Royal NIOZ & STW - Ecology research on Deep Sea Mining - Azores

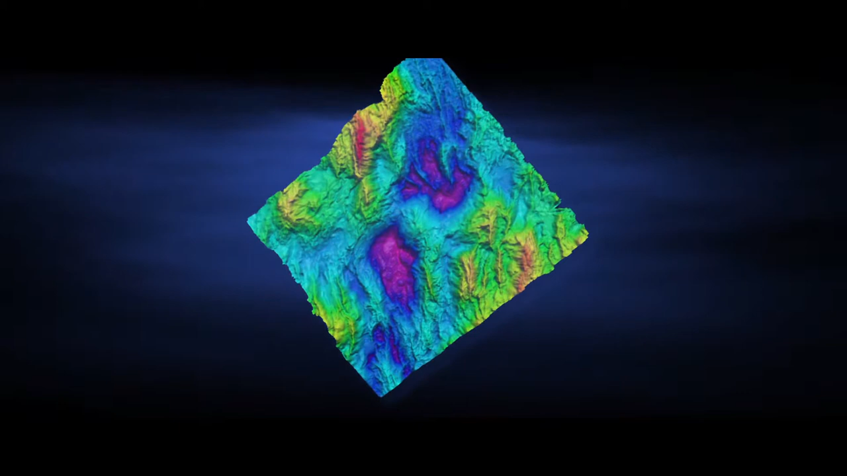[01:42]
Here, at a depth of more than two kilometers, hot, metal-rich brine boils up through the cracks in the volcanic seabed.